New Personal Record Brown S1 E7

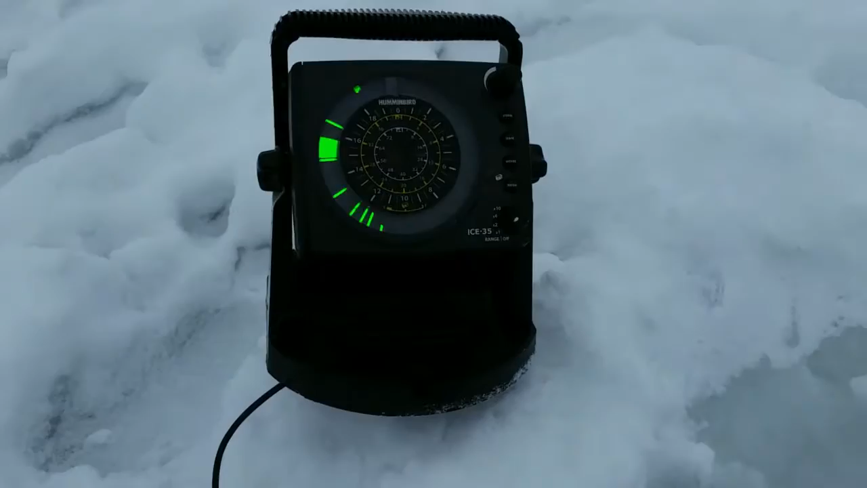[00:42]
Okay. My screen is absolutely filled with fish. I dropped a little jig down there.